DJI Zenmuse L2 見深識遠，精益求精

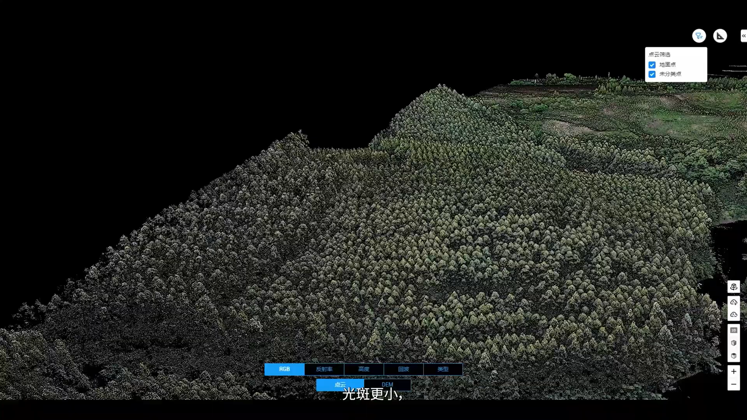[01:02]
with smaller and more focused laser spots, enabling it to penetrate dense vegetation, and get results with visibly clearer details.